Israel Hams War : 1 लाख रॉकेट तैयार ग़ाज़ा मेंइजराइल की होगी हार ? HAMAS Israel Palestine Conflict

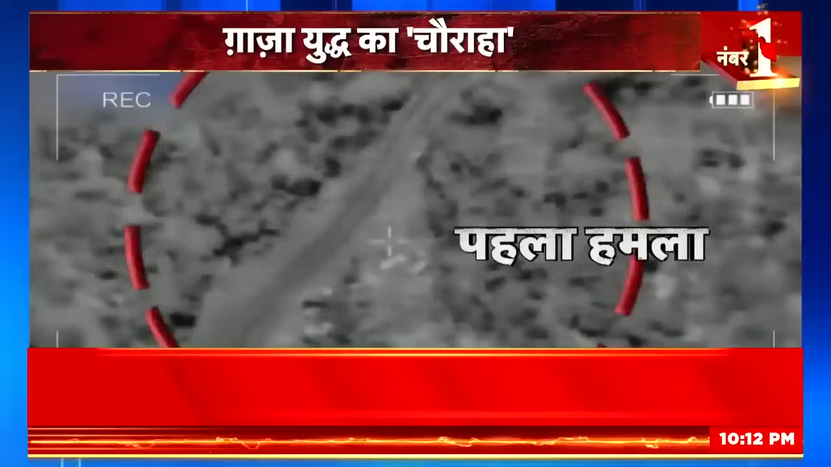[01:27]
पहला हमला, इसराइल का पहला टारगेट तबाह।
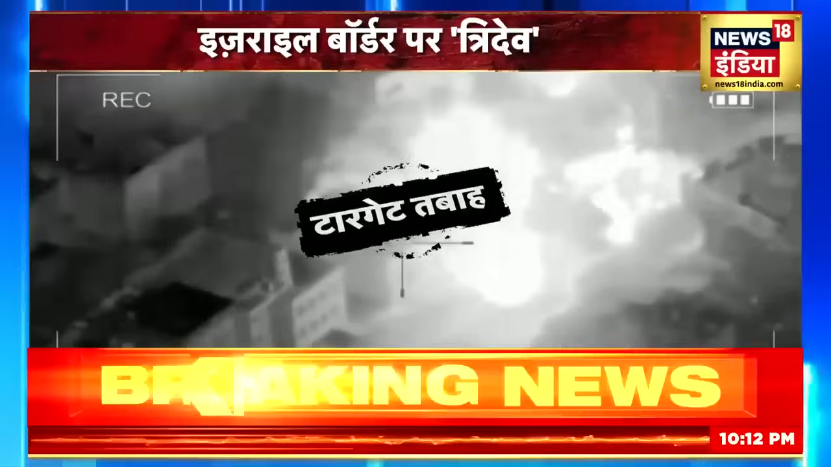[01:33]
दूसरा हमला, इसराइल का दूसरा टारगेट उड़ गया।
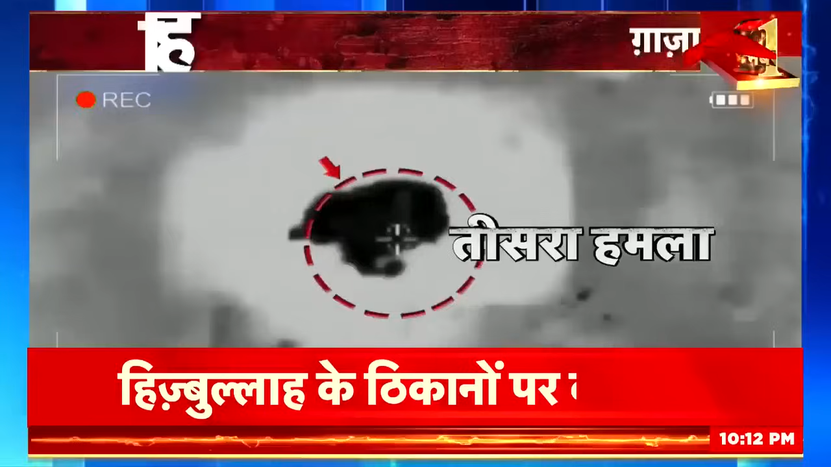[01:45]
तीसरा हमला, इसराइल का तीसरा टारगेट तबाह।
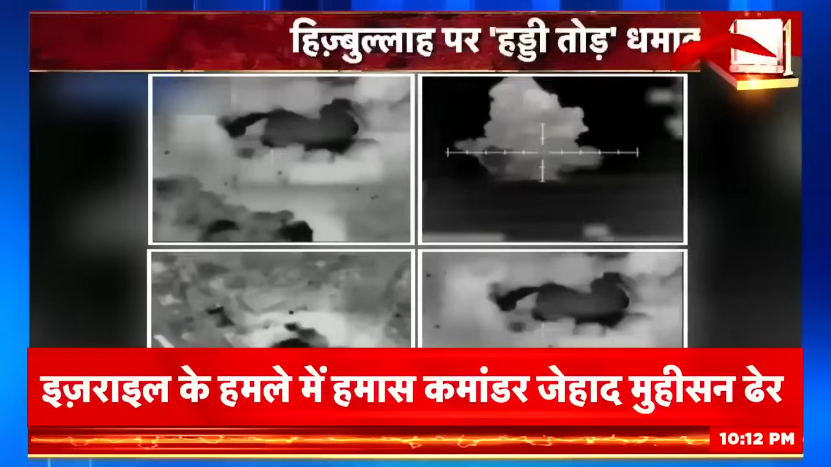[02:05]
ये वीडियो लेबनान में हिजबुल्ला के ठिकानों पर इसराइल की सेना के बड़े हमले का है।
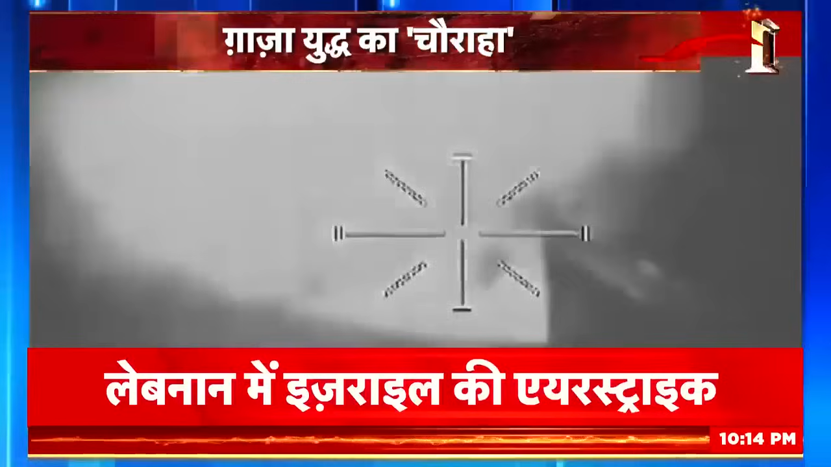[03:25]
जिस तरह से इसराइल ने हिजबुल्ला के अड्डे उड़ाए हैं उससे ये बात साबित हो जाती है, ये हमला इसराइल में हिजबुल्ला के हमले के जवाब में किया गया है।
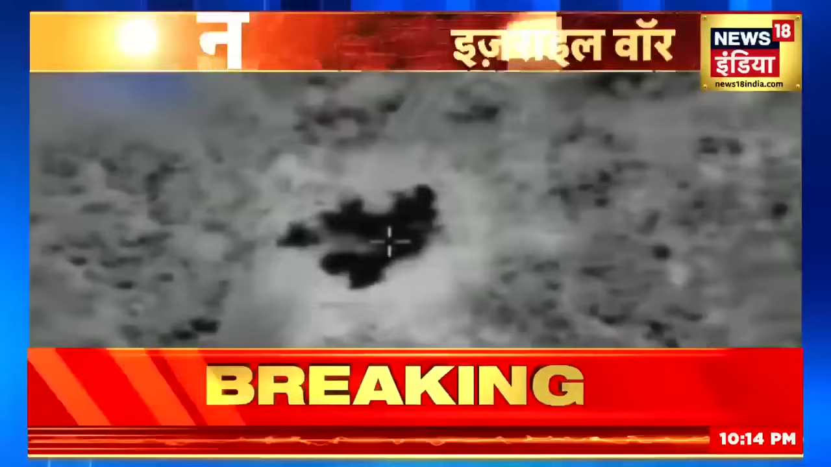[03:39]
इजरायली सेना के मुताबिक इसराइल की सेना ने लेबनान बॉर्डर पर हिजबुल्ला के ठिकानों पर उसी जगह हमला किया जहां से एंटी टैंक मिसाइलें छोड़ी जा रही थी।